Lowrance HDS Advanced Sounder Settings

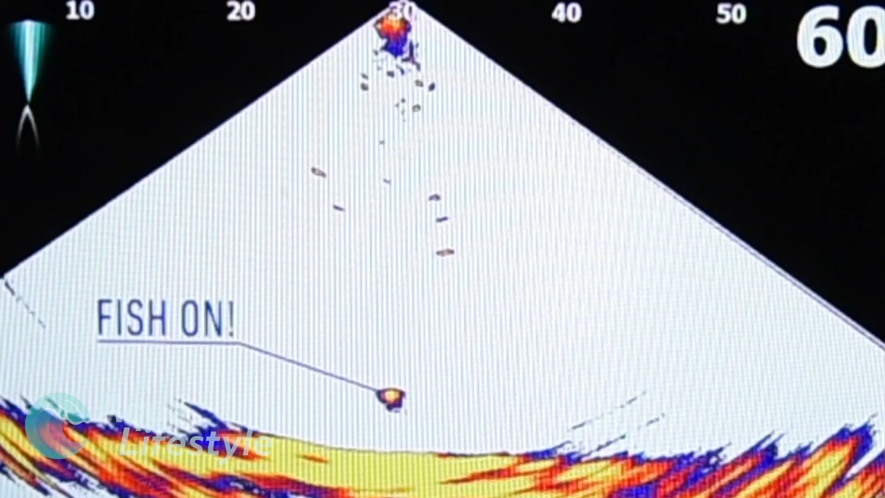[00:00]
Well you got a brand new Lowrance HDS fish finder top of the line from Lowrance but is it doing what it should is it set up the best way it possibly could be for your fishing well stay tuned and we'll show you how to get it done
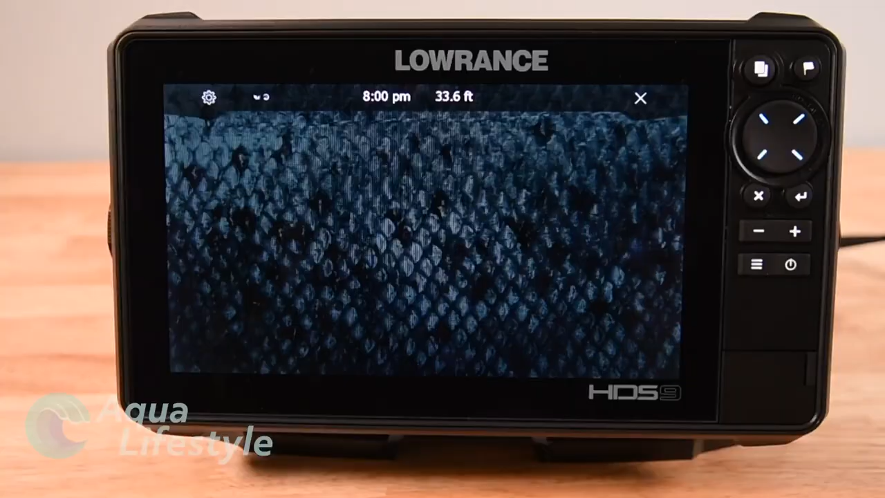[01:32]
On screen: depth 33.6 ft
to get into the side scan functions and there it is down at the bottom you've got your zoom you can tap on it to zoom in and zoom
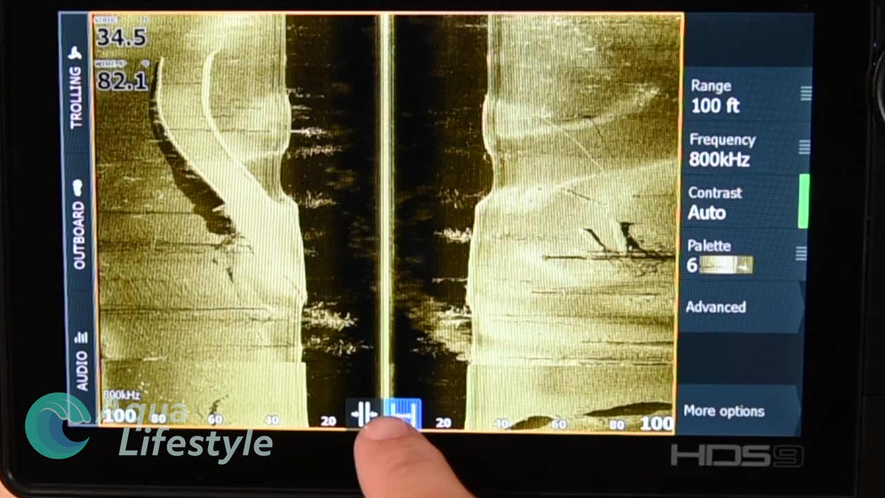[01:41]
out basically widen and narrow the field of view on the screen and that's what those little icons
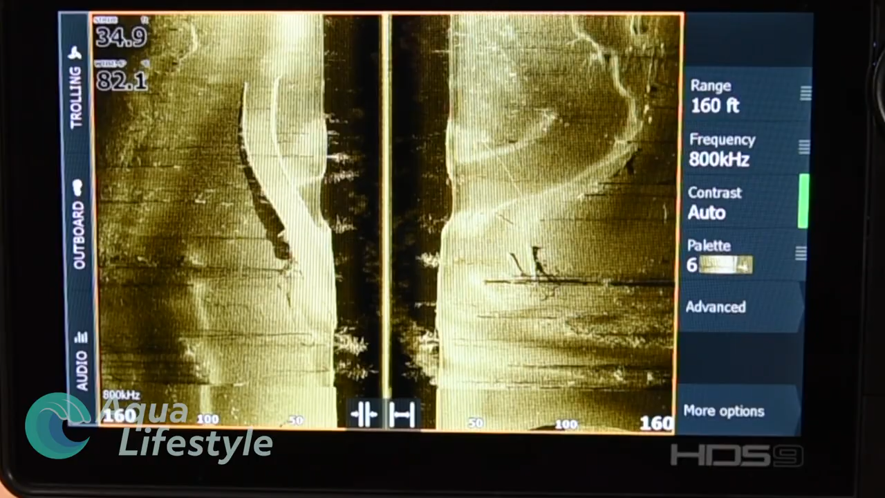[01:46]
down at the bottom do and you can also put your finger on there move the
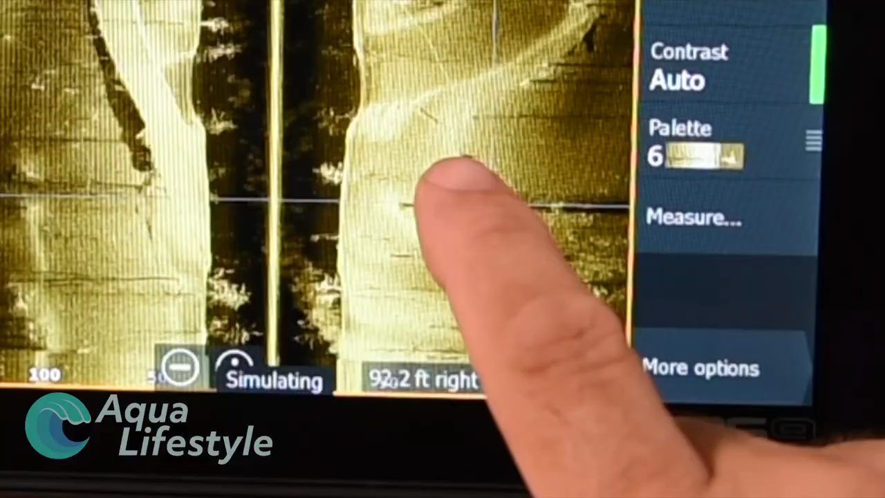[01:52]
image around and create a waypoint or a mark just by
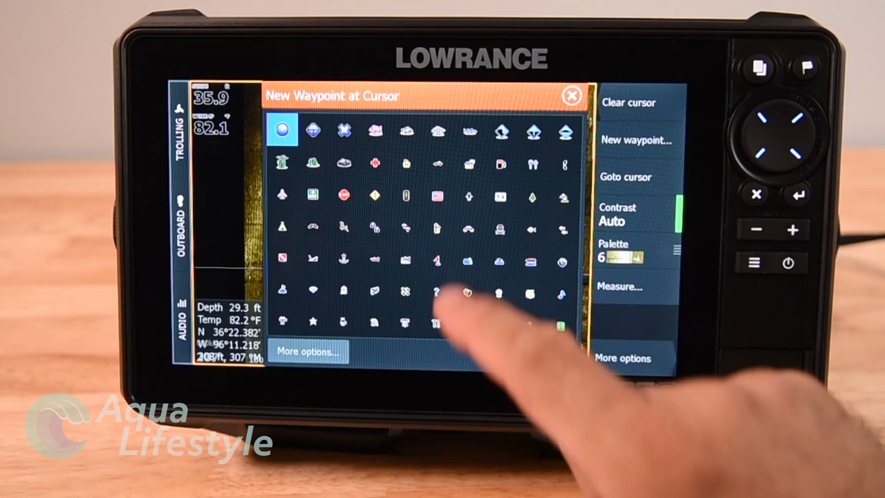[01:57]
putting the crosshairs where you want and hitting saving waypoint and then you can add an icon
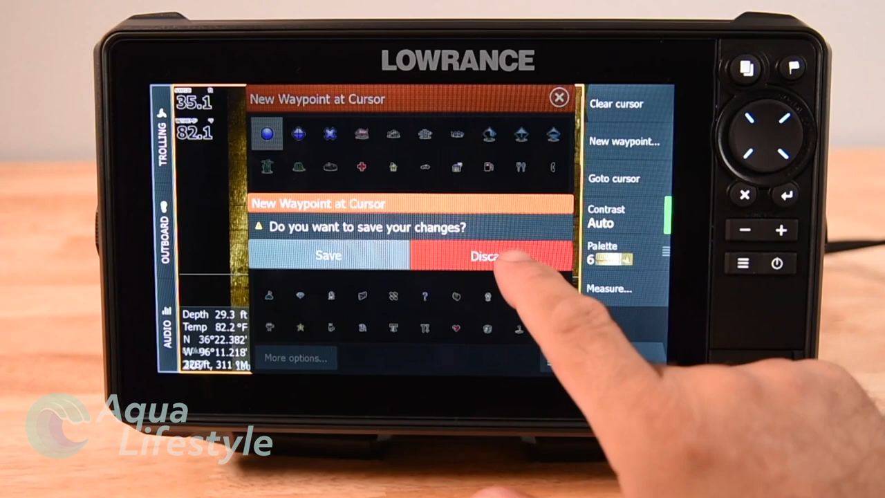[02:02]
whichever one you want so that's one way to do it find some structure you can mark it easily
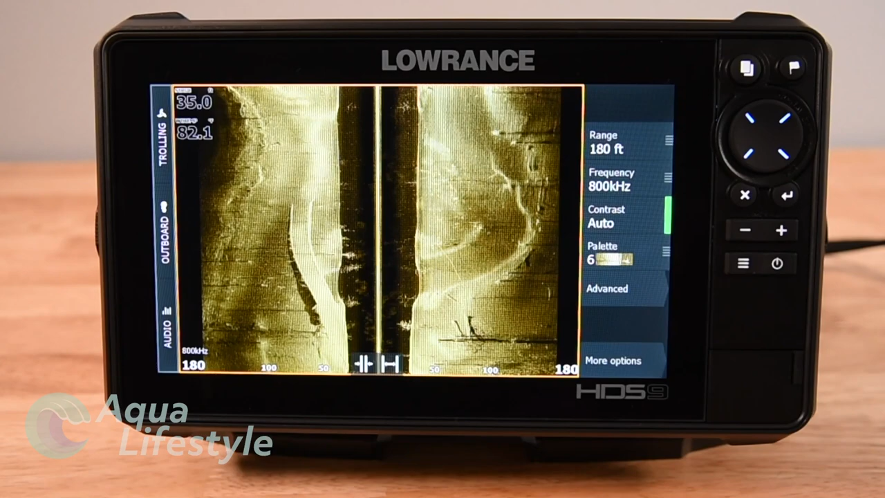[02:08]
now we have another video that explains what you're looking at here in the side view and how to interpret the picture so we'll post a link to that video down below but definitely check that one out to see what it is you're looking at on the side view so you can understand how to read it now your menus on the side here you can adjust the distance the range from the center line out to the number of feet you can set it to auto and it'll auto find it's nice to have it
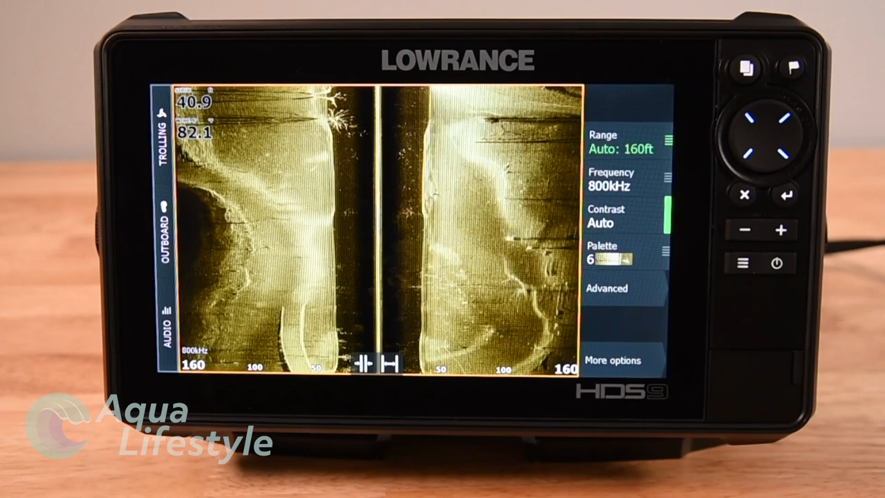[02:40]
zoomed out when you're looking for structure and then zoom in once you want to get more detail on the structure and get a better view of it you also
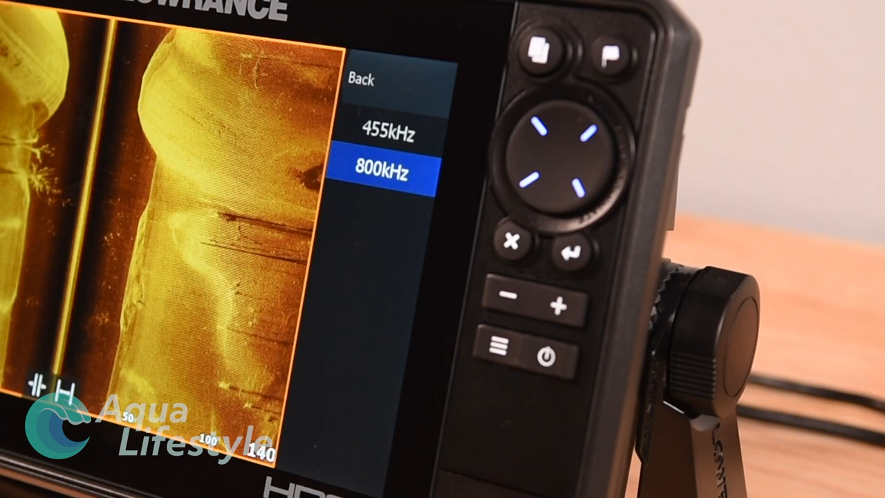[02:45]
have two frequency options 455 and 800 kilohertz the 455 great for a while you're searching for structure 800 better for getting higher detail once you found it next on the menu you have your contrast slider and it is slider just slide it up and down change contrast but you're probably better
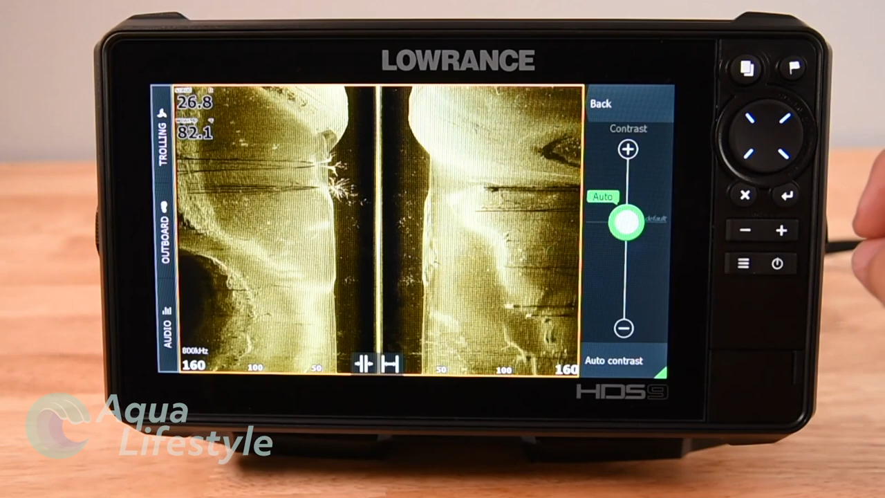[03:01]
off leaving it in auto for most of the time next is your palette and again you can change your coloration
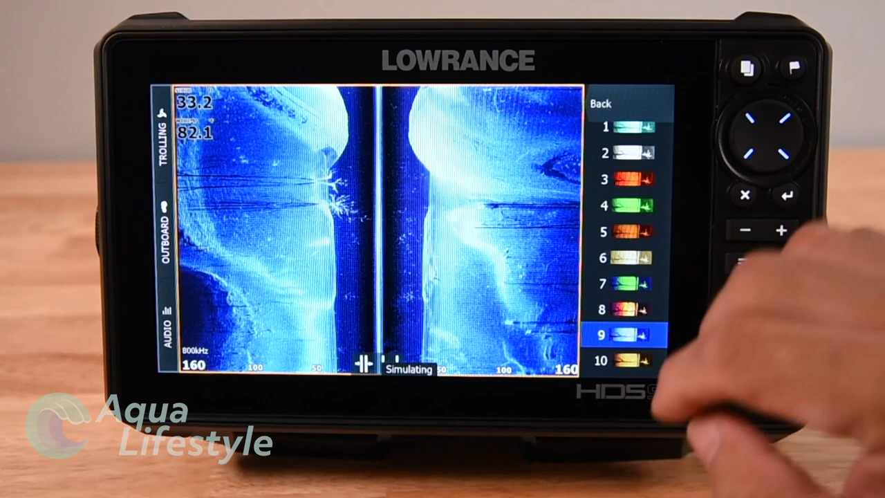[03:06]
to whichever you prefer
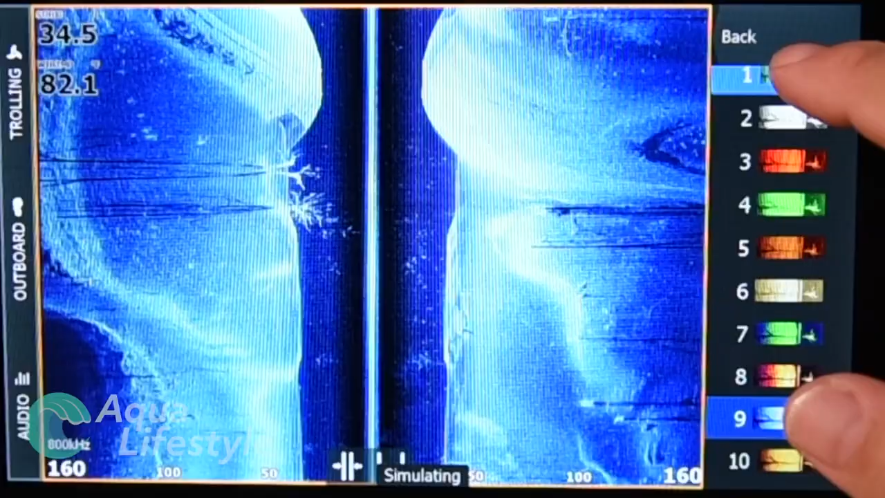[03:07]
different fishermen like different colors for different types of fishing so it's
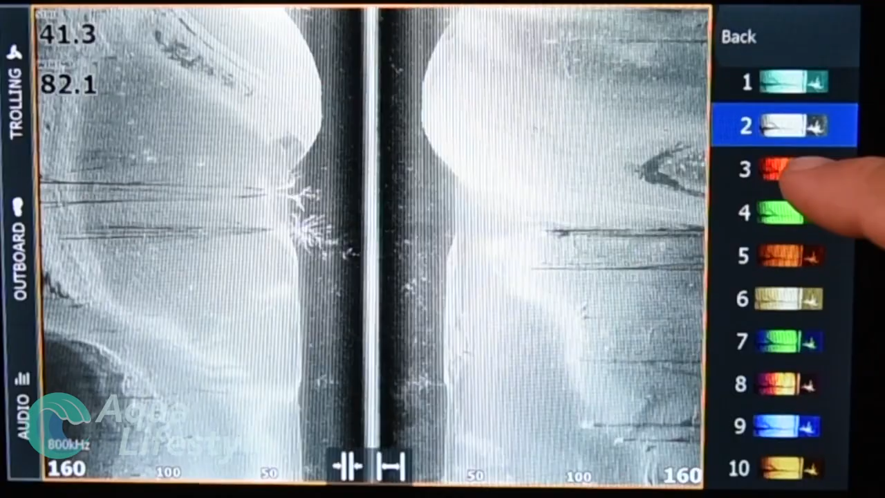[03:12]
really personal preference just go through them and pick the one you like best and gives you the best definition so
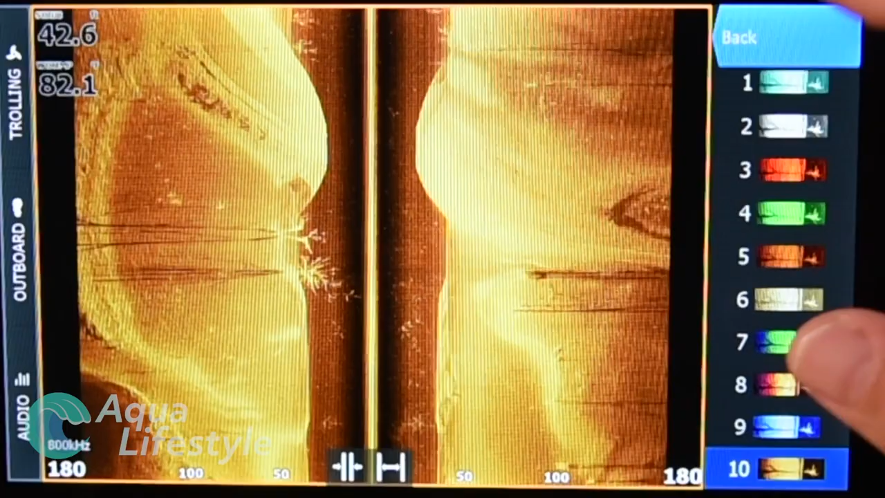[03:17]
we'll hit back and now we'll click advance that takes us to surface clarity you've
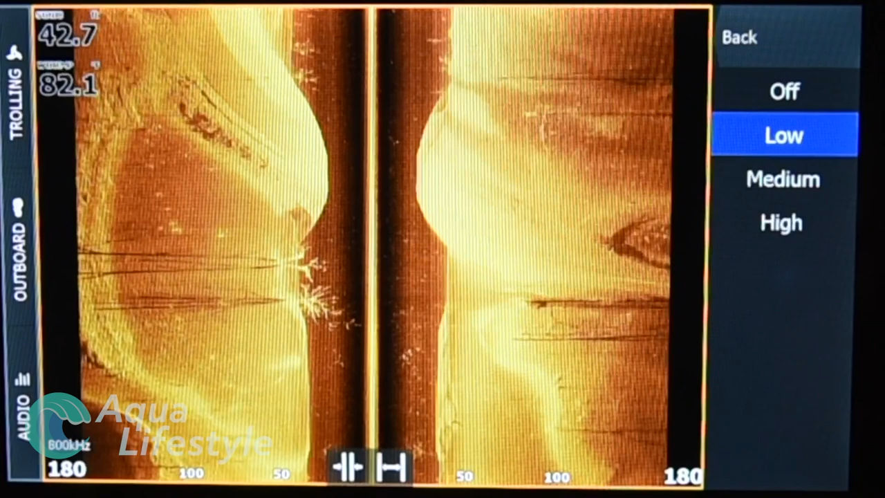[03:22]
got low medium and high just remember if you take it off low you are reducing the sensitivity
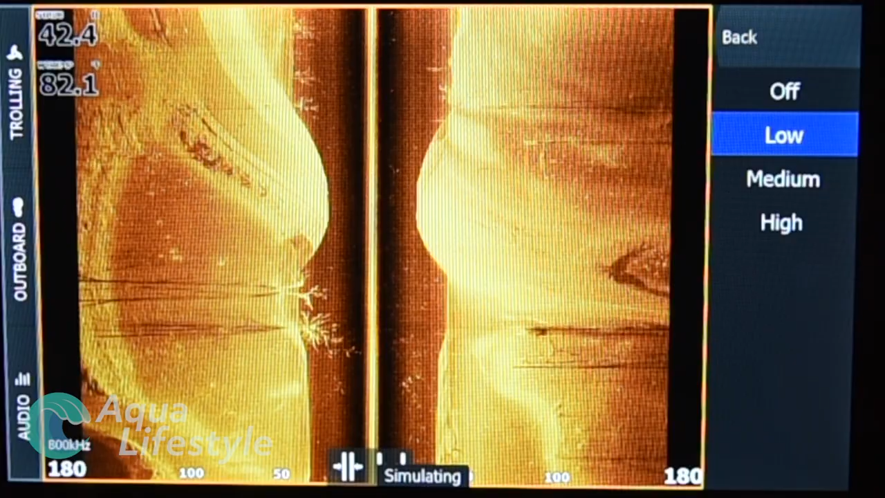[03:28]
of that transducer in the sonar next you can flip it left or right by pressing the
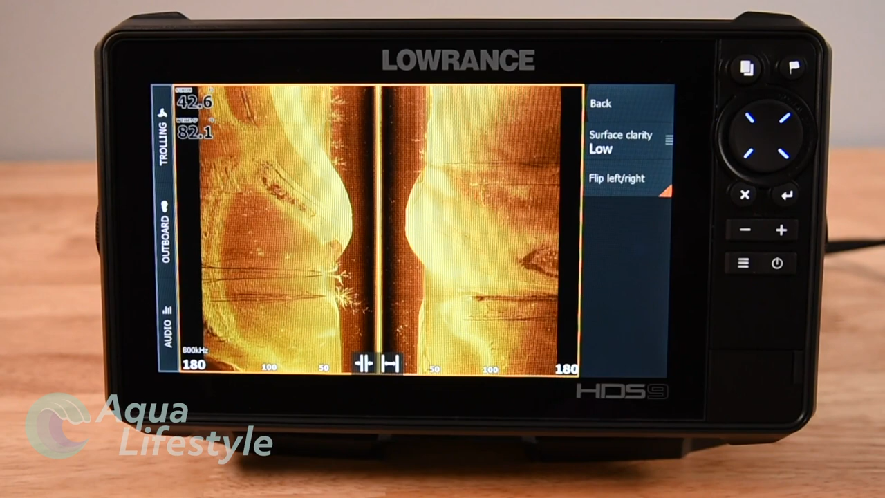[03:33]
button turning that on and off that'll flip the image left and right inverted hitting the back button and more options down at the bottom of the menu line there will give you some more